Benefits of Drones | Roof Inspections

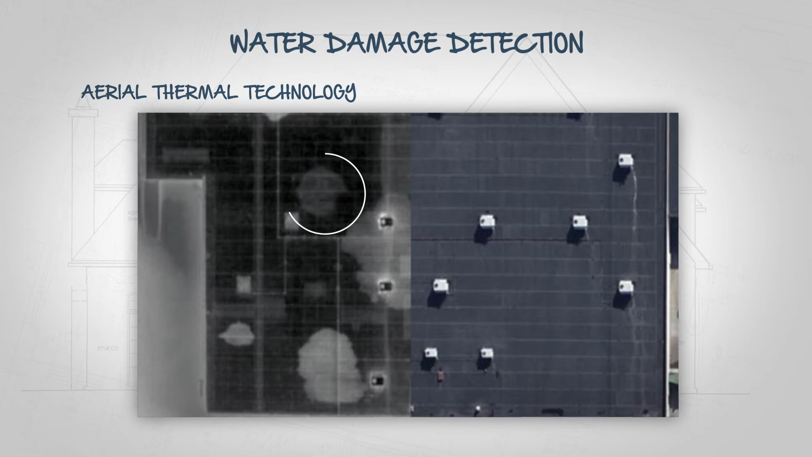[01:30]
Utilizing aerial thermal technology, we can determine exactly which areas of a roof contain water with a quick flyover.